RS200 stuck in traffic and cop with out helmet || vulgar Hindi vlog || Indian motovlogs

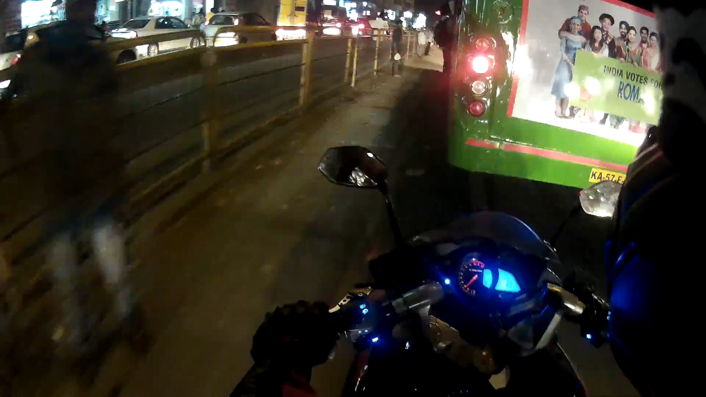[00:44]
मेरा तो पूरा जिंदगी चला गया ट्रैफिक में साला।
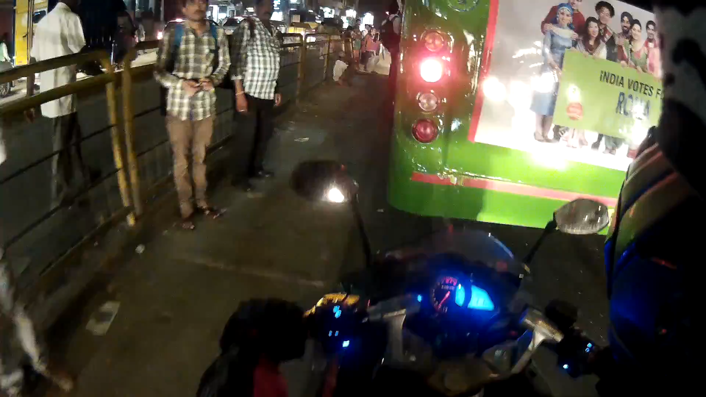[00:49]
बे जा बे, अबे ट्रैफिक देख भाई। अबे यार ये देख, कैसा कड़ा किया है साला। ये देखो तू जाना भाई।
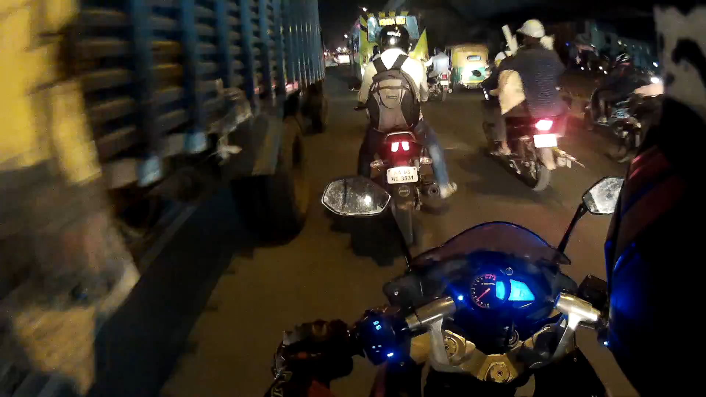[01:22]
अबे कुछ हुआ है इसको? खराब साला।
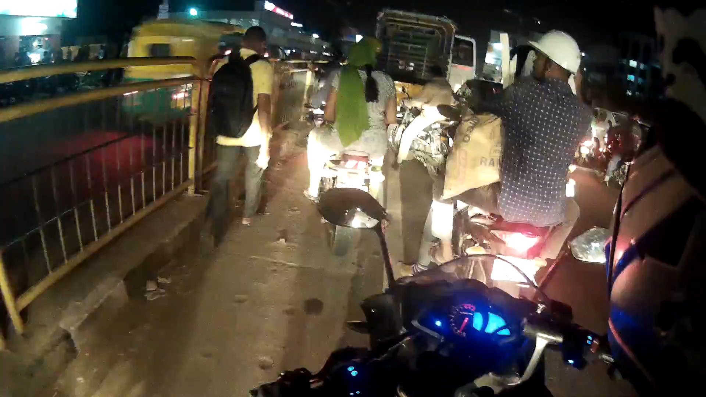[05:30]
अबे वो देखो पुलिस वाला वापस आ गया। वही तो है, बड़ा लंबा लगा है बेटा।